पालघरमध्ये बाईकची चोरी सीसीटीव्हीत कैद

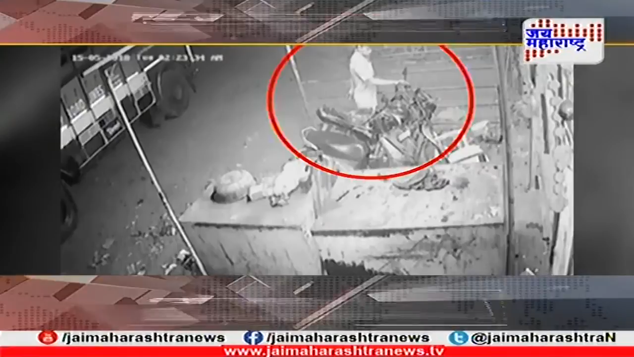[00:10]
सेसरीटीवी केमरात कईड चाला चोर्टा रही बाईक चोरली मात्र काही अंत्रा वर कि बाईक बंद बडली आणि तान अंतर हा चोर्टा बाईक रस्त्यात सोडून पसार जाला